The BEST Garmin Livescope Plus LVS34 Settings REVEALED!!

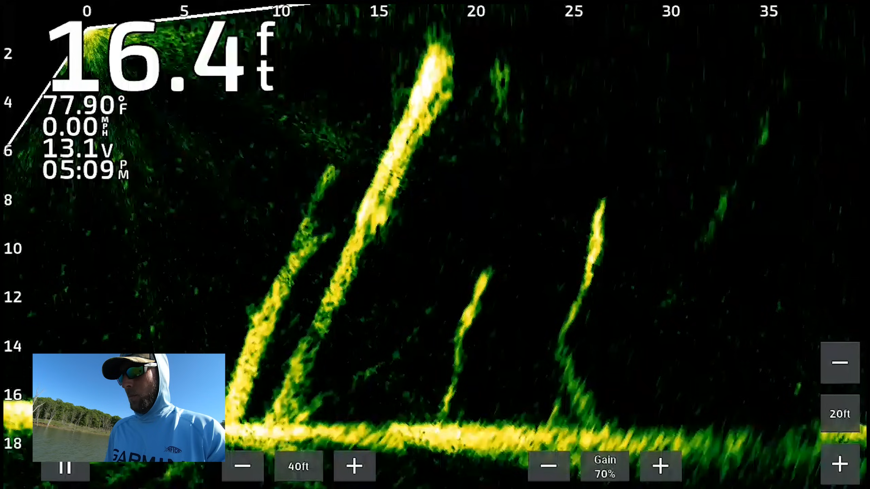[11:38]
On screen: depth 16.4 ft, water 77.90°F, speed 0.00 mph
So we're shooting 40 feet out to begin.
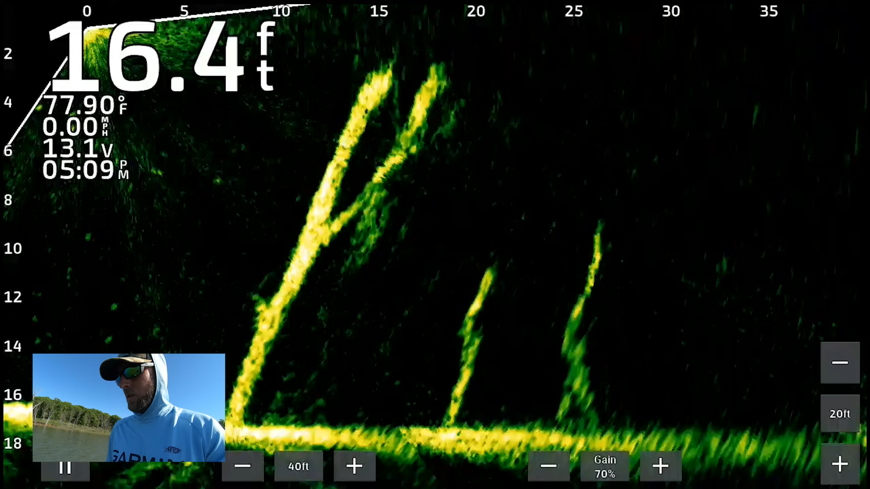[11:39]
On screen: depth 16.4 ft, water 77.90°F, speed 0.00 mph
We're just looking at some deep trees here sitting in 16 and a half foot of water.
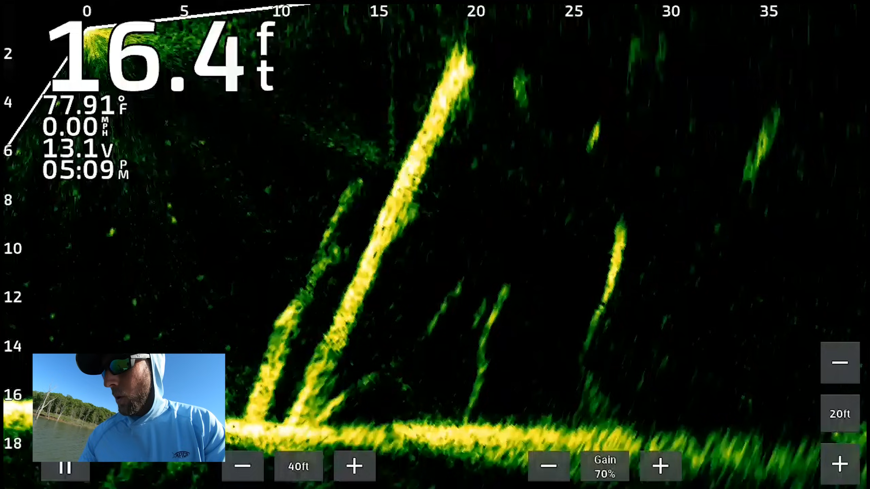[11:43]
On screen: depth 16.4 ft, water 77.91°F, speed 0.00 mph
So I'm just going to go to my options. We'll start right off the bat. I've got my gain at 70%. Depth range is manually set to 20. Forward range, like I said before, is at 40.
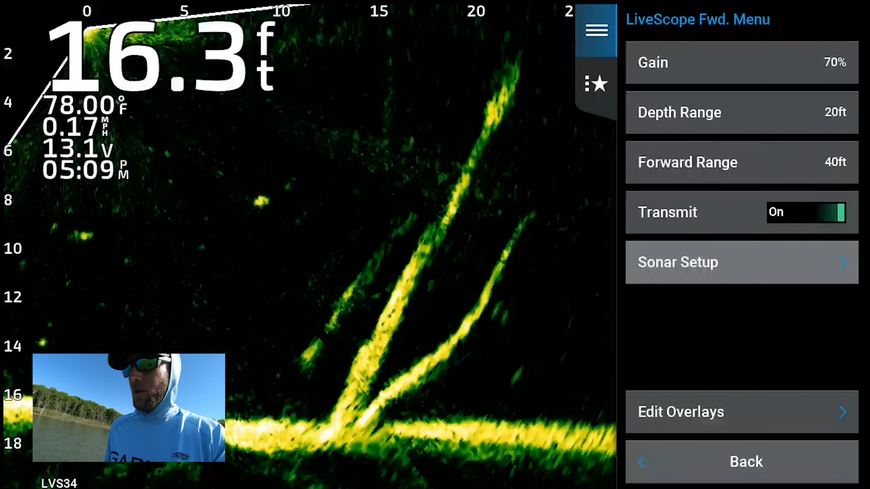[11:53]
On screen: depth 16.3 ft, water 78.00°F, speed 0.17 mph
Now we'll go to sonar setup, and we'll start with appearance. So the one thing like I was talking about earlier as far as color schemes go,
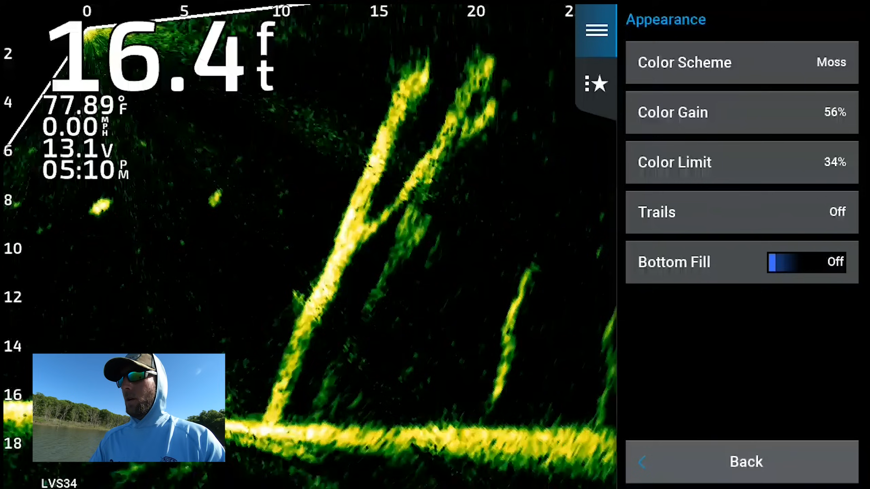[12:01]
On screen: depth 16.4 ft, water 77.89°F, speed 0.00 mph
the moss color scheme for the LVS34 with the new updates is what I've found to be the best color scheme to get the most amount of detail, contrast, shadows, kind of get more of a 3D picture of what's going on down there. So if you guys haven't tried the moss or black emerald color scheme out, I highly recommend it. But moss, this one right here was released with one of the newer updates at the beginning of this year.
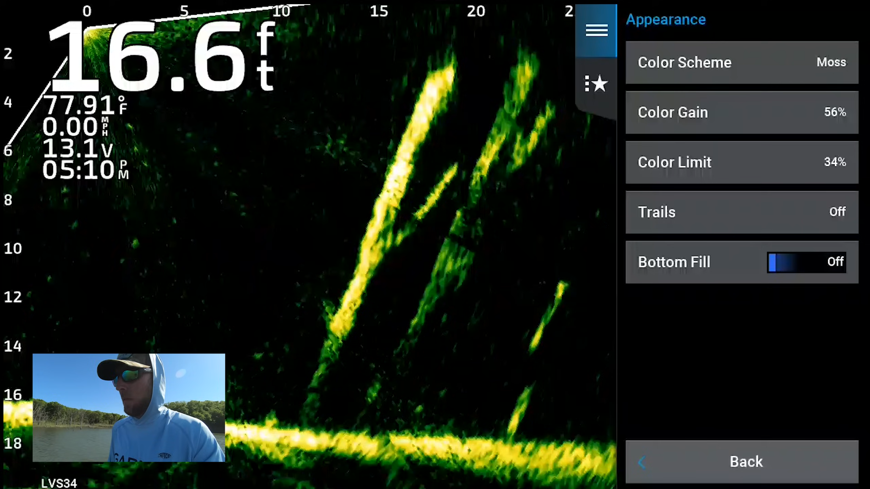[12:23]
On screen: depth 16.6 ft, water 77.91°F, speed 0.00 mph
And that's the one that I've been running with the 34. So color gain. Color gain is something that I preached a lot when I first got LiveScope for a lot of guys that have trouble seeing their super tiny jigs.
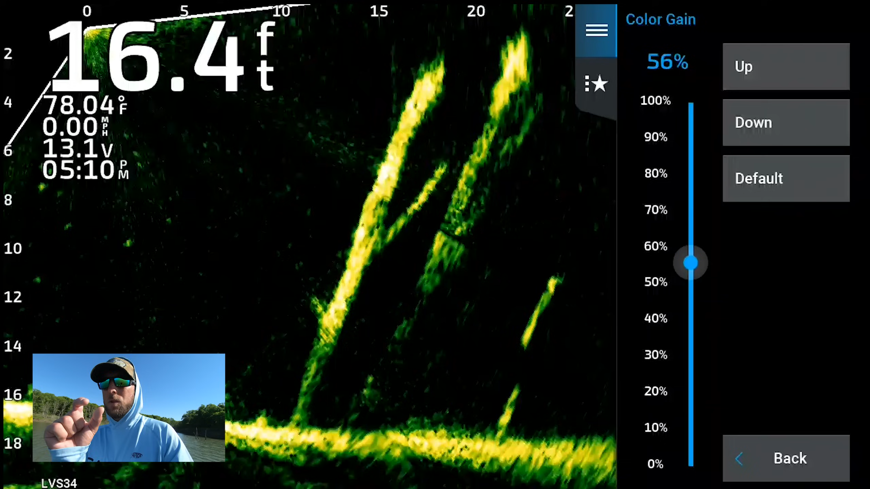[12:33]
On screen: depth 16.4 ft, water 78.04°F, speed 0.00 mph
Color gain just kind of brightens up your targets and whatnot. I've kind of dialed that back, as you guys can see, to 56%.
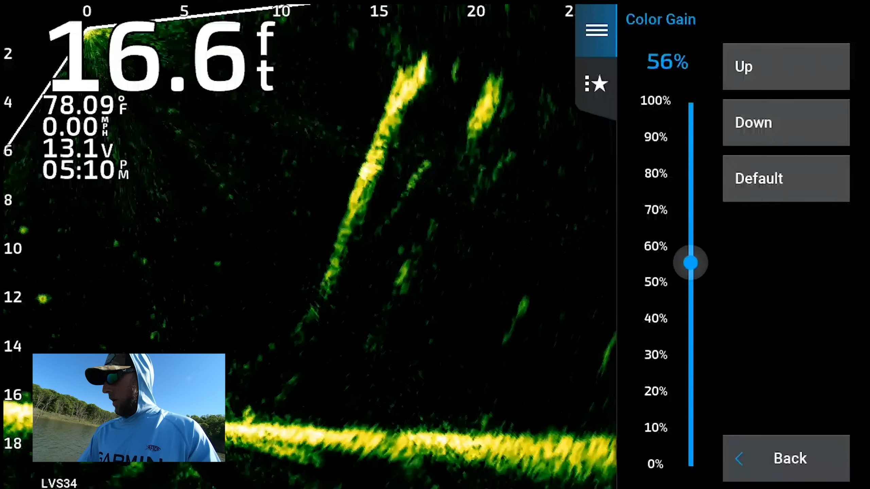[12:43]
On screen: depth 16.6 ft, water 78.09°F, speed 0.00 mph
So if we crank that color gain all the way up, you can kind of see how that changes the picture, see how it brightens everything up. I mean, it's just a real, I kind of like that. You're getting a lot of information back, but at the same time, it just makes things a little bit too busy.
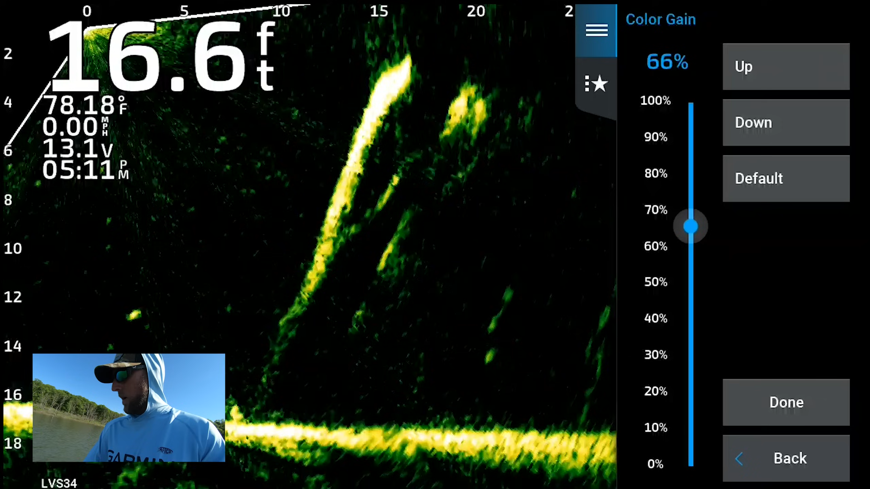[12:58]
On screen: depth 16.6 ft, water 78.18°F, speed 0.00 mph
So I'm running mine at 56%. So start with that. Now we'll go back. Now, color limit. This is the big one right here. And this is something that I also did a video on when it first came out, but my settings have since changed. So right now I'm running my color limit at 34%.
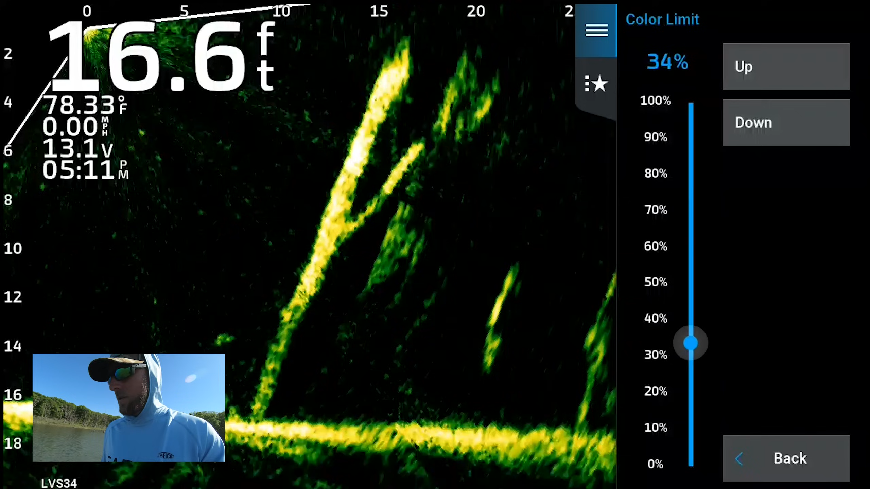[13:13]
On screen: depth 16.6 ft, water 78.33°F, speed 0.00 mph
Sometimes I'll run that color limit anywhere from 40 to 60%, but it all depends on your water conditions.
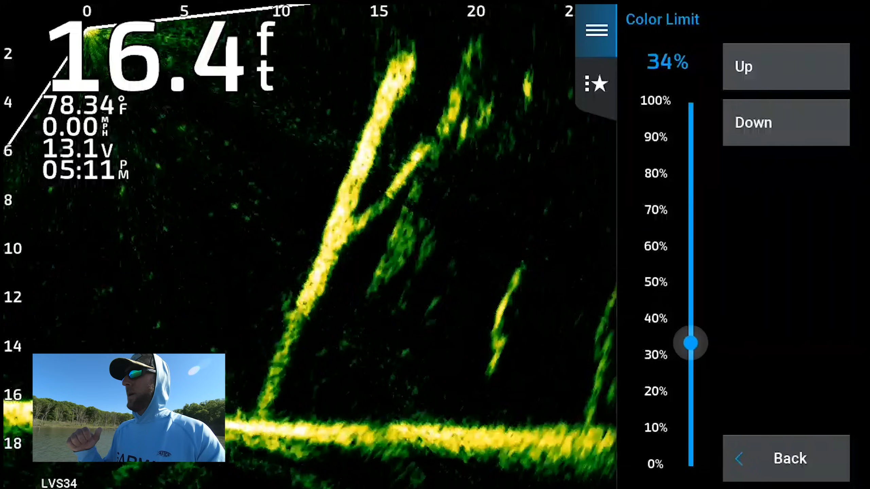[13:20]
On screen: depth 16.4 ft, water 78.34°F, speed 0.00 mph
It all depends on the water clarity. And that's something that I also cannot preach enough is that your settings will not be the end-all be-all on any given day. Here in Kansas, the reservoirs fluctuate a lot with the water clarity, water coming up, going down, getting clear, getting dirty.
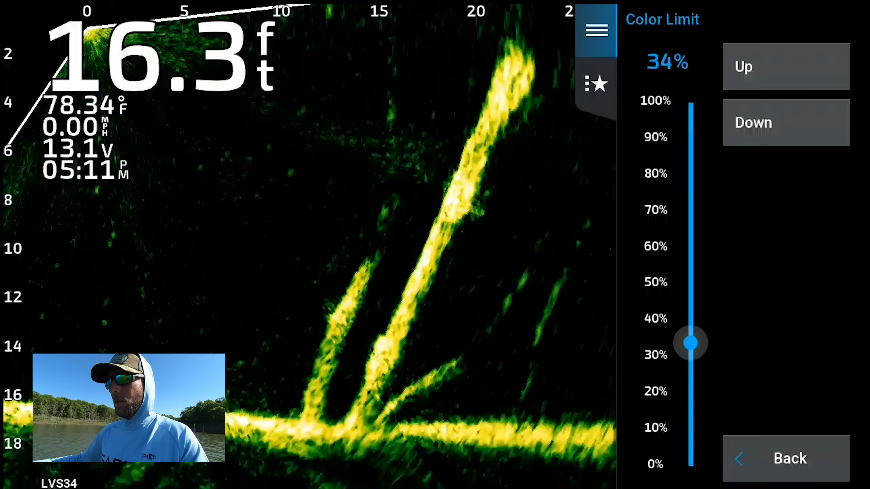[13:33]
On screen: depth 16.3 ft, water 78.34°F, speed 0.00 mph
So that's something that I adjust on a daily basis, depending on the picture that I want.
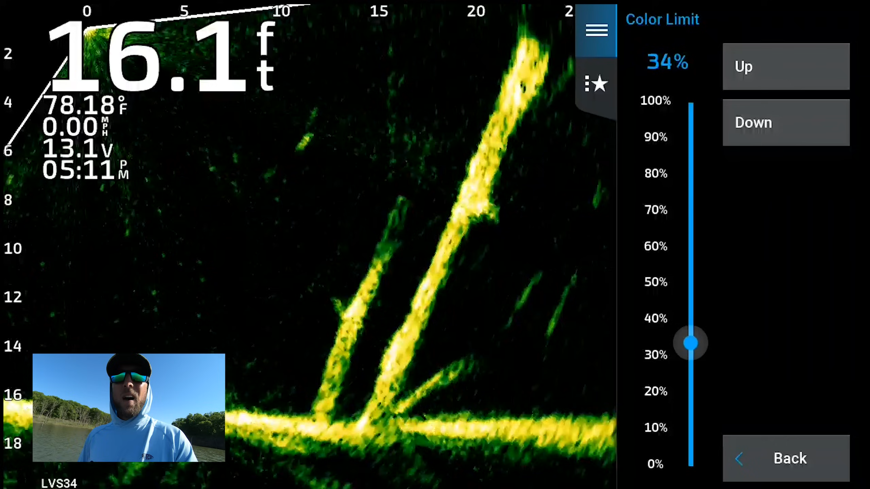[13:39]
On screen: depth 16.1 ft, water 78.18°F, speed 0.00 mph
So that being said, if you guys are not aware of the color limit feature, let's bump that all the way up.
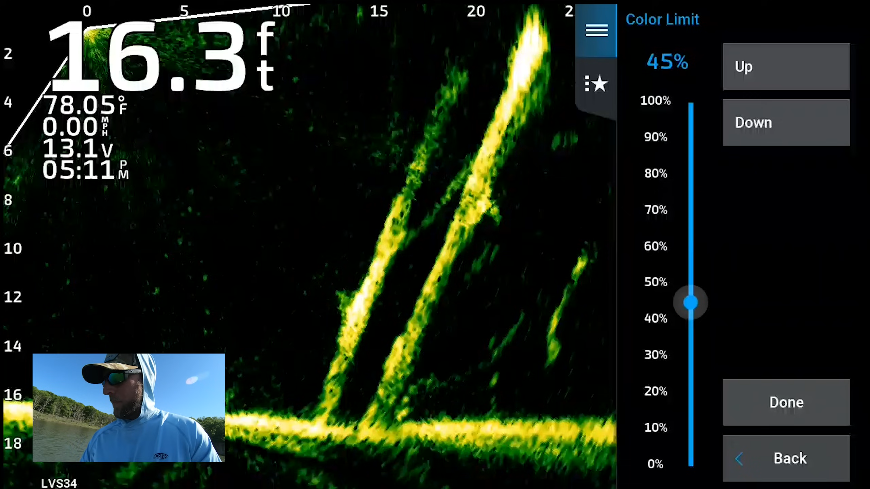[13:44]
On screen: depth 16.3 ft, water 78.05°F, speed 0.00 mph
You guys can see how much definition we're losing.
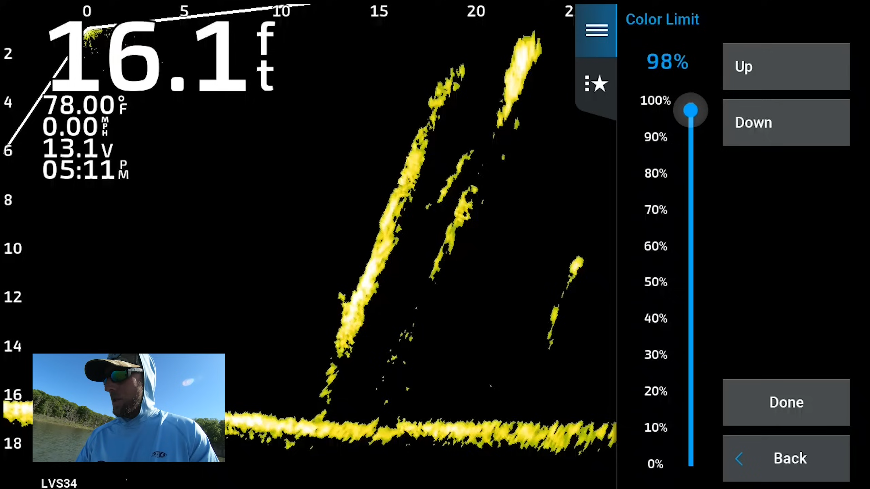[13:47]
On screen: depth 16.1 ft, water 78.00°F, speed 0.00 mph
Yes, it will clear your picture up a lot, but at the same time, you are sacrificing a lot of information coming back from the transducer.
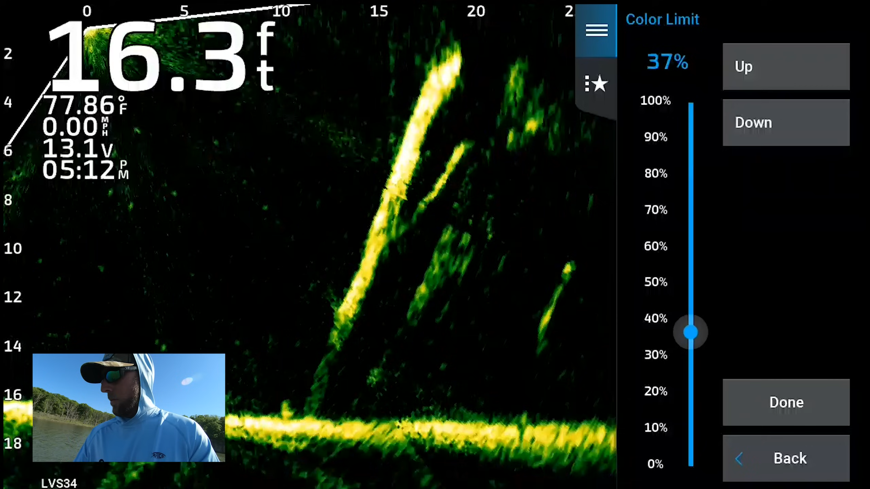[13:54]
On screen: depth 16.3 ft, water 77.86°F, speed 0.00 mph
So like I said, anywhere from kind of 40 to 50 to maybe 60%,
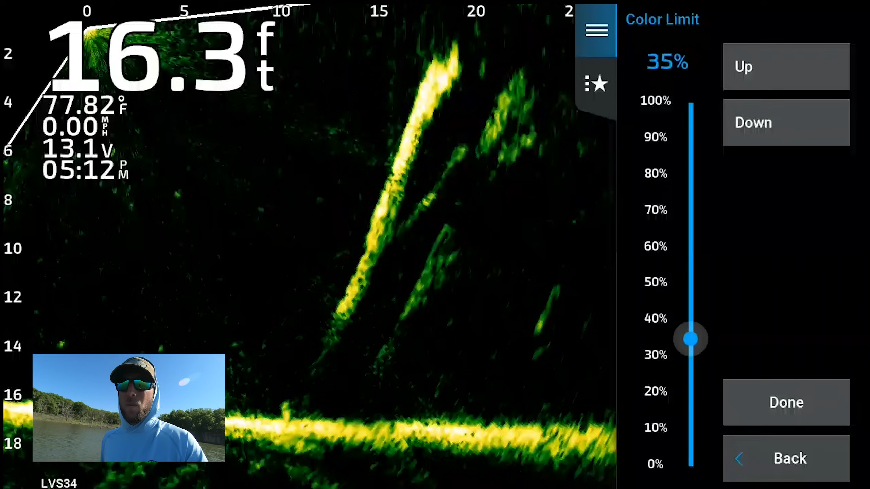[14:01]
On screen: depth 16.3 ft, water 77.82°F, speed 0.00 mph
depending on water clarity, but I've got mine set at 35. So now we'll go back and we'll go down to trails. I don't use the trails feature, bottom fill. Turn that on. You guys can see what that does.